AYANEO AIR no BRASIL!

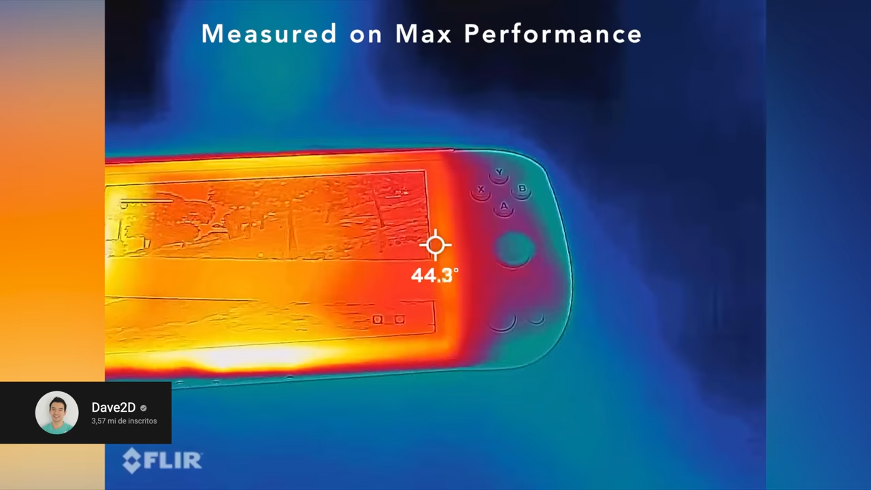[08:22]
Esse console fica muito quente. Uns 50 graus ali dentro.
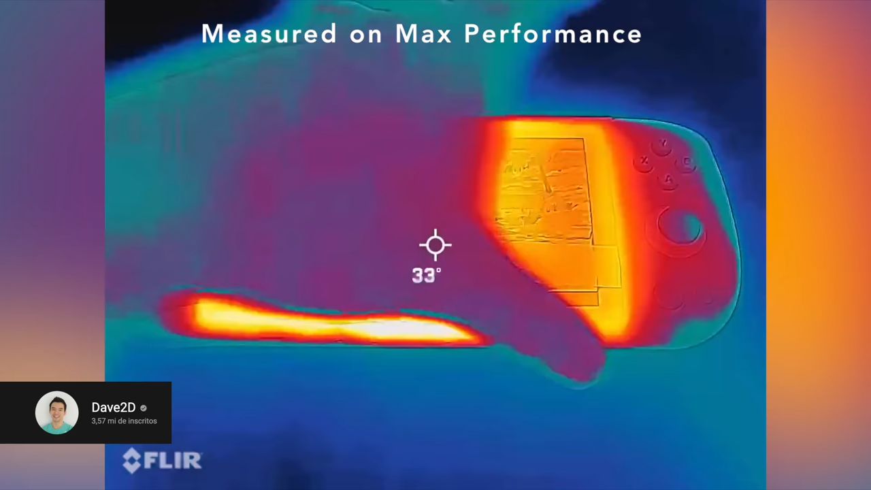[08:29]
Eu acho que isso vai ser meio que padrão nesses PCs portáteis pequenos que estão lançando agora.